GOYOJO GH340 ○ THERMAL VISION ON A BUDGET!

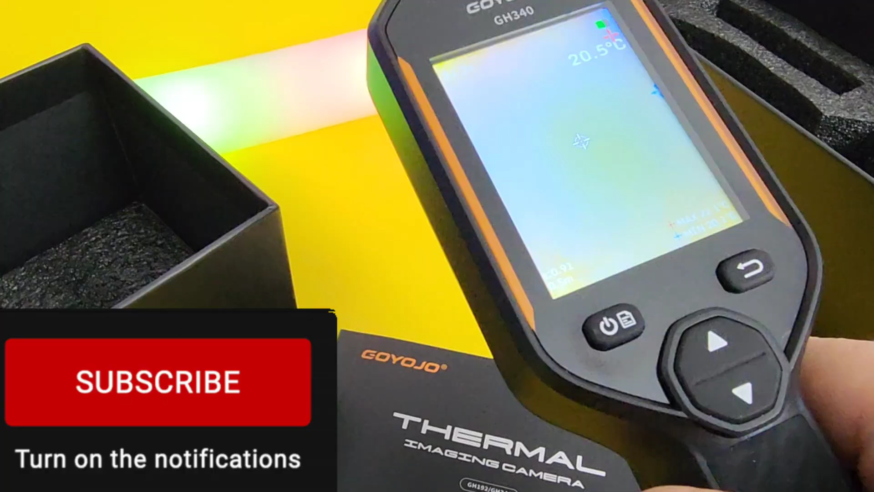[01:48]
On screen: spot 20.5°C
So that was about 12 seconds or so. Not the fastest out there. Remember, under 200 bucks for this thing. Yeah. Right away, look at that simple, easy, intuitive menu. All of your presets there.
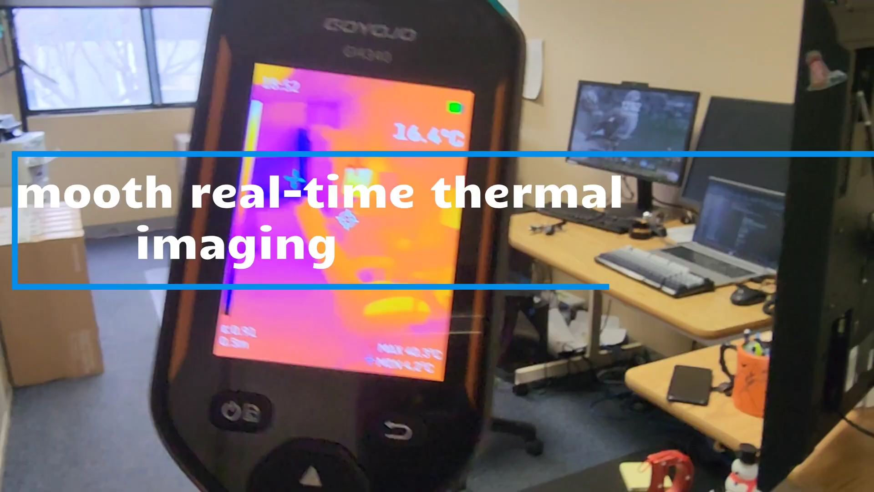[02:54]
Office setting. You can see that computer is on.
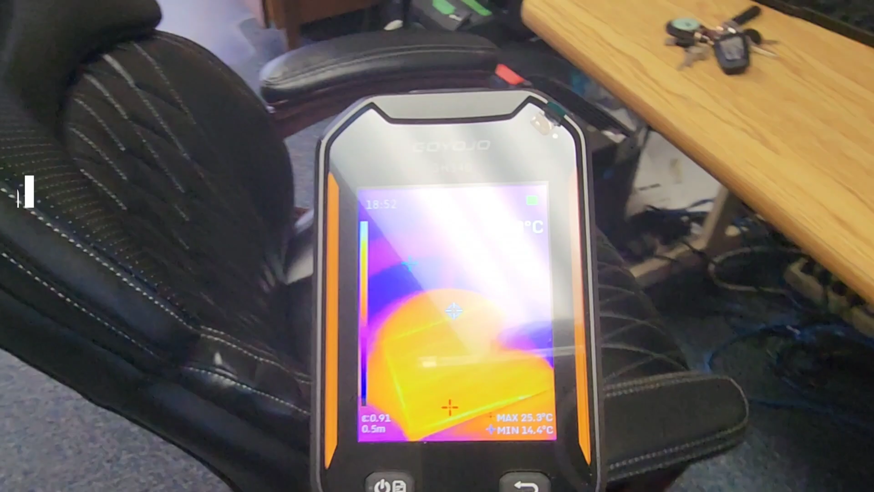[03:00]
On screen: max 25.3°C, min 14.4°C
Really interesting how we can go right beneath the surface and just give you a really good thermal look at everything.
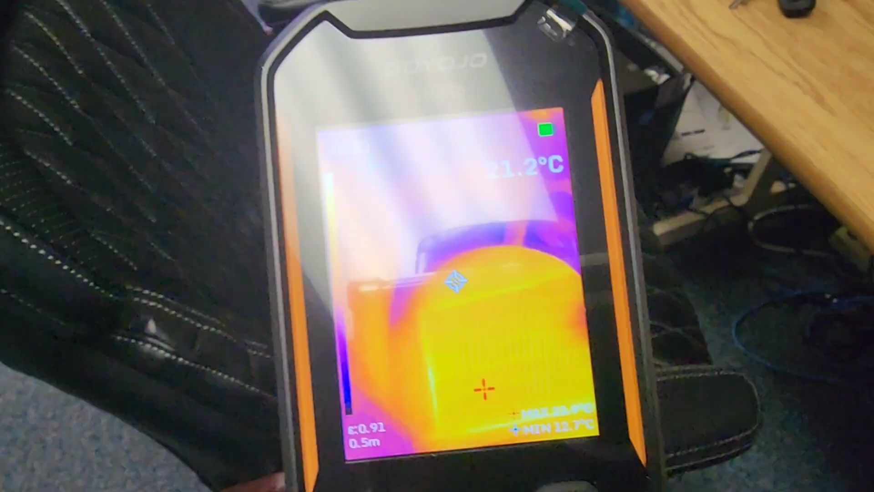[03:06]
Here's a chair I was just sitting in and check that out. It's a hot touche.
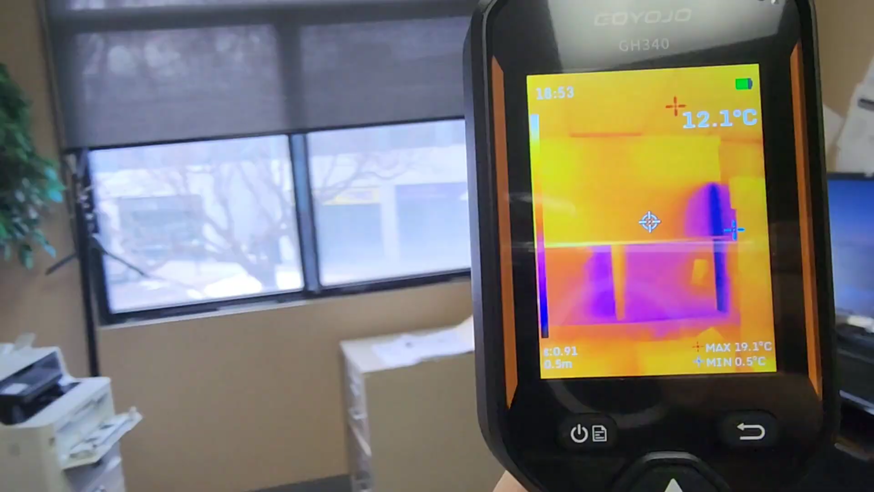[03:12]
On screen: spot 12.1°C, max 19.1°C, min 0.5°C
This camera is super easy to operate, I gotta say.
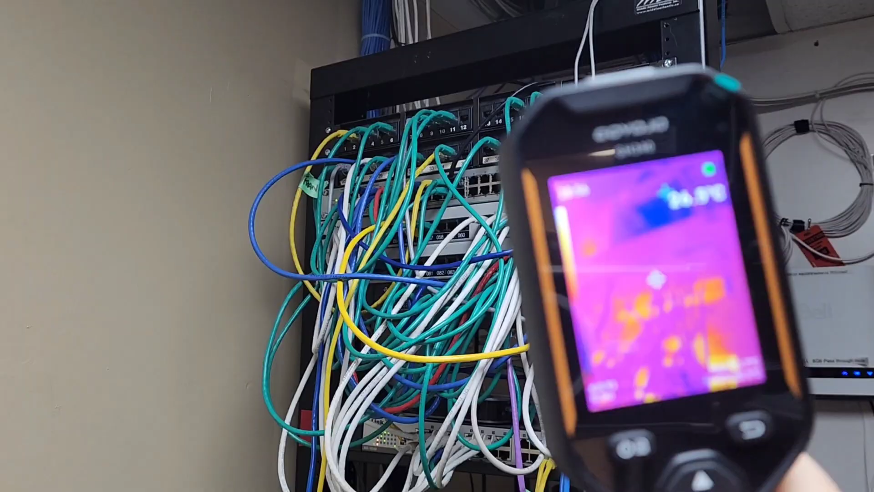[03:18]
It's really just a matter of pressing a couple buttons and away you go. Now, you have lots of different presets here that we can play with, which we'll look at in a second.
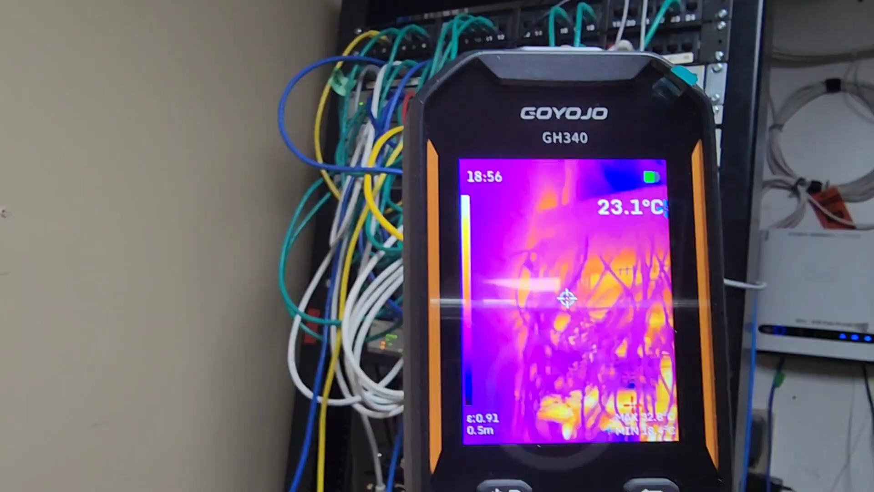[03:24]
On screen: spot 23.1°C
Here we are in a server room now and check out
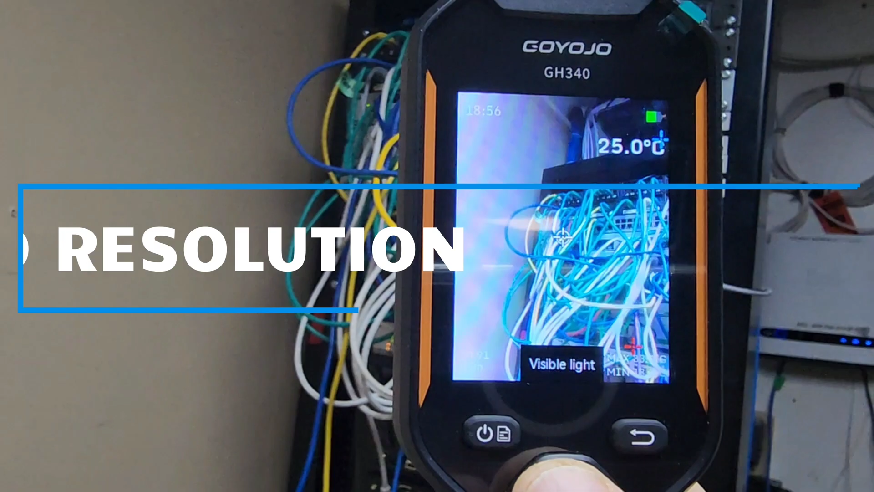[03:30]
On screen: spot 25.0°C
Fusion, the visible light.
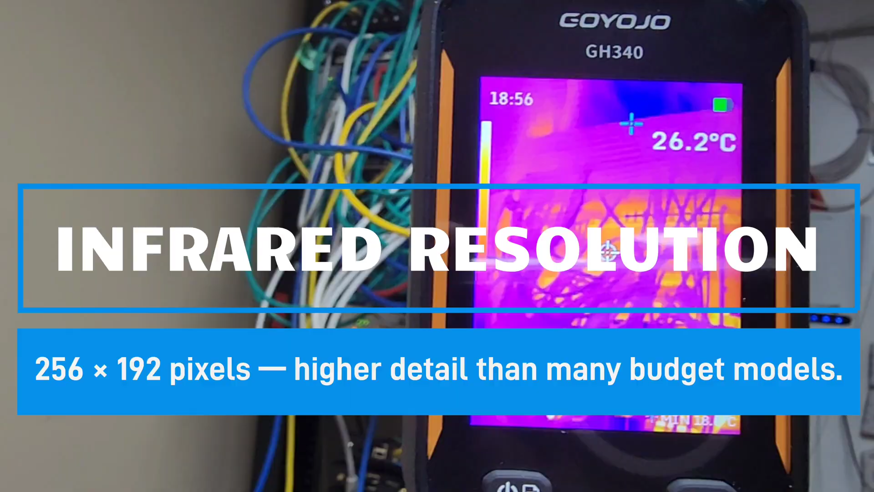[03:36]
On screen: spot 26.2°C
Back to the thermal imaging. Lots of different presets here, depending on how you want to look at your object.
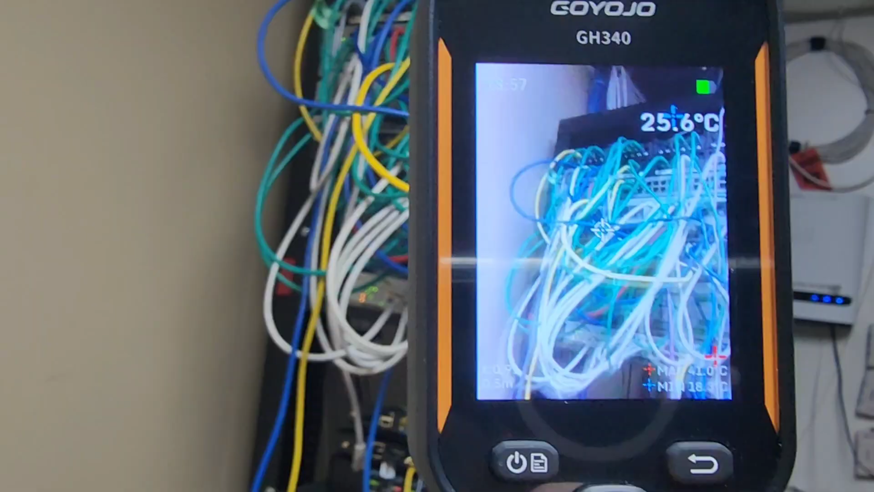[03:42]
Now, when you're quantifying that thermal image,
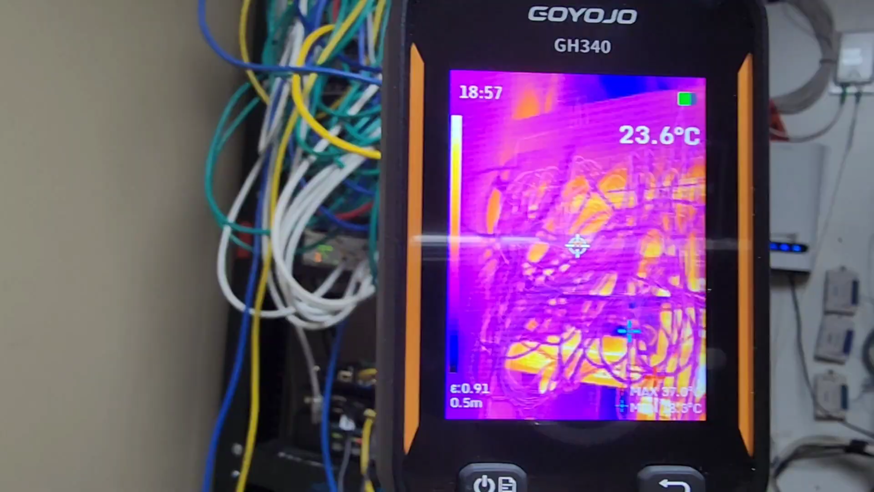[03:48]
On screen: spot 23.6°C
it's really entirely up to you, the end user, how you want this to be portrayed.
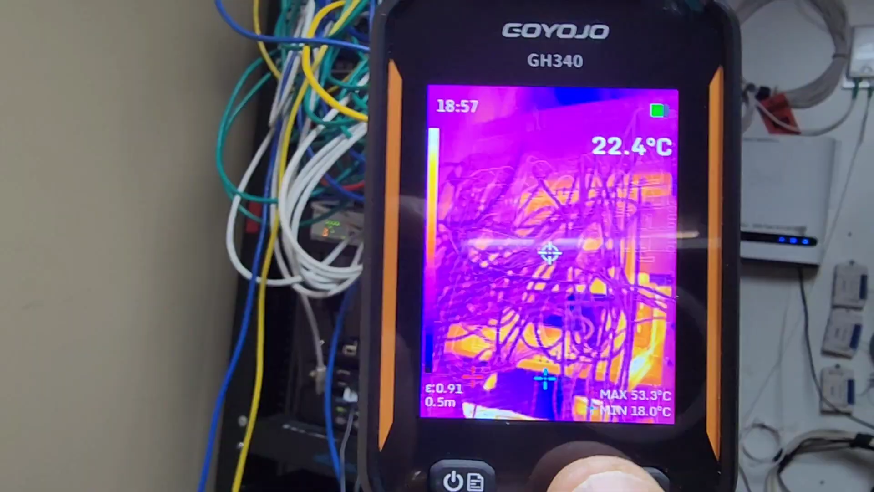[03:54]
On screen: spot 22.4°C, max 53.3°C, min 18.0°C
And when you're ready for that overview, you do a picture.
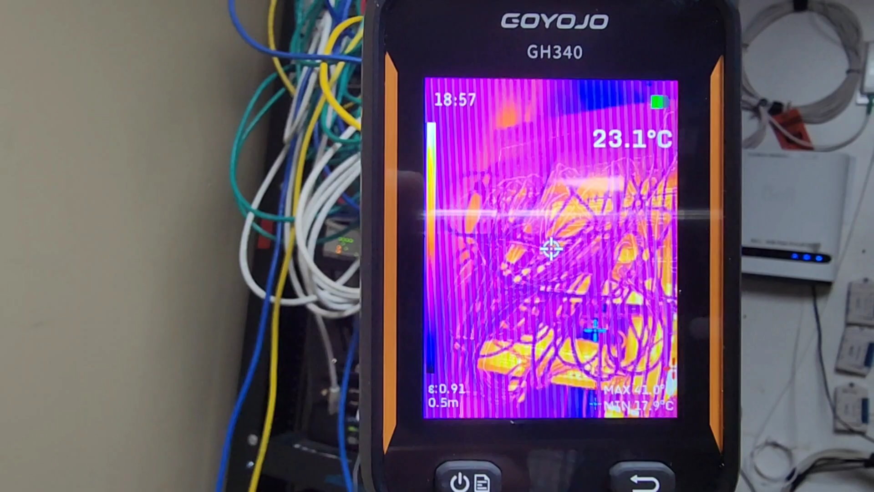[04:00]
On screen: spot 23.1°C
Just hold down on that trigger and it will save it to the onboard storage.
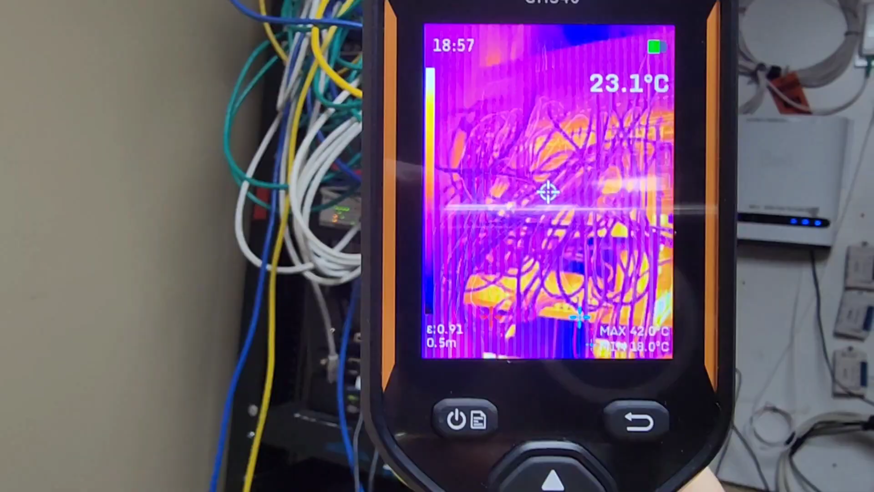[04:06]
On screen: spot 23.1°C
So simple to operate. This camera is really, what I like about it is the fact that you have that ease of use, but you've got a lot of different things under the hood.
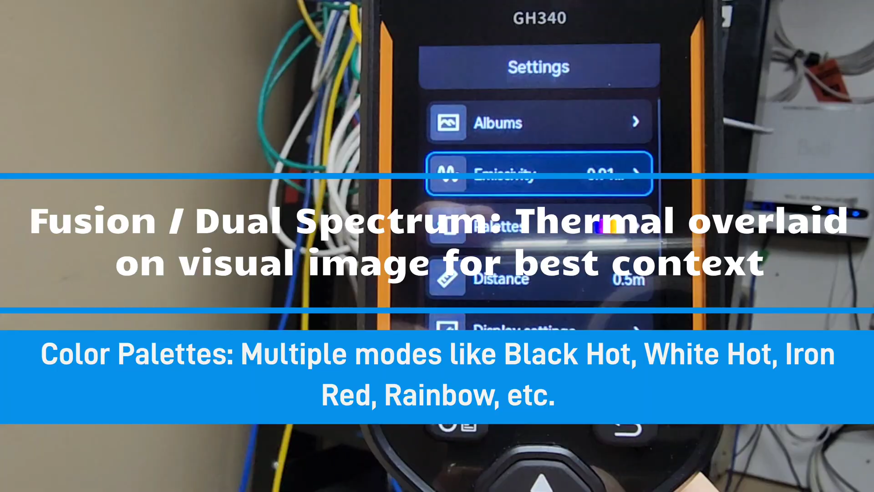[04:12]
You can obviously play with the emissivity.
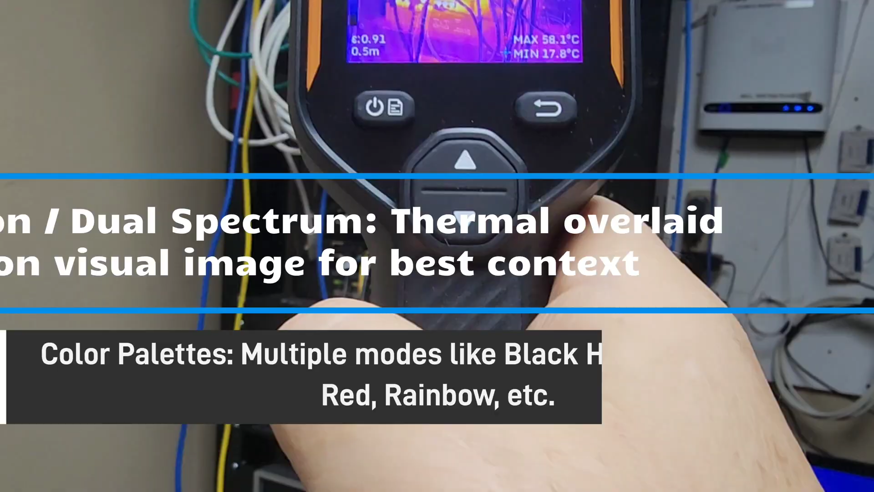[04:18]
It by default goes to the standard 0.91-ish setting.
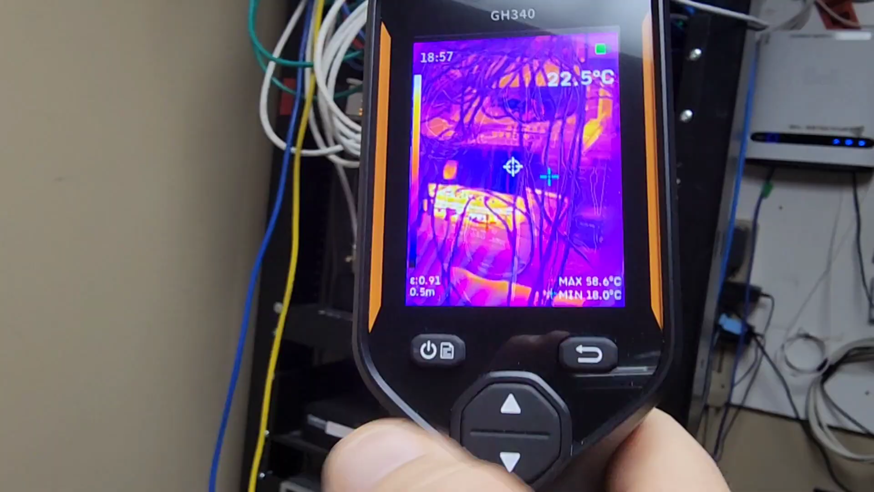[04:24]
On screen: spot 22.5°C, max 58.6°C, min 18.0°C
Remember, emissivity is how that thermal imaging reaction appears. So the different type of objects have different emissivity.
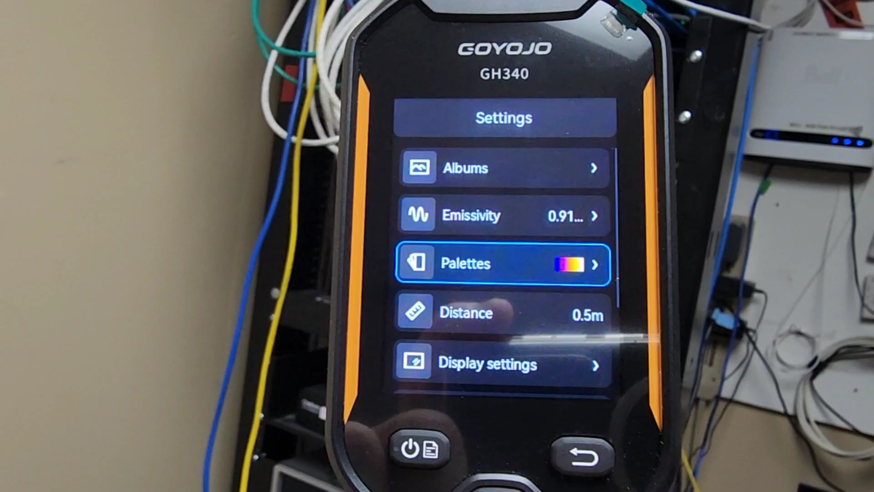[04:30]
It's how they balance that thermal image back to you. So it's an important setting.
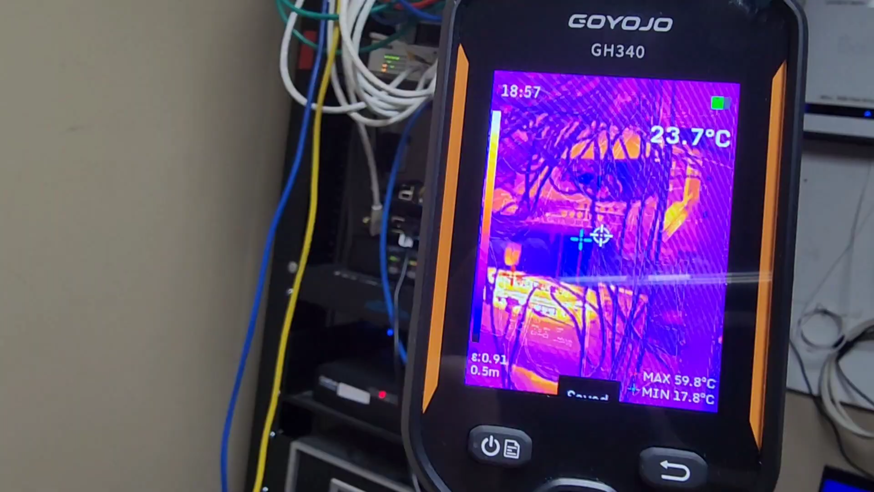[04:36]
On screen: spot 23.7°C, max 59.8°C, min 17.8°C
One, I think that's often overlooked the world of thermal imaging for newbies. And yeah, read up on that emissivity.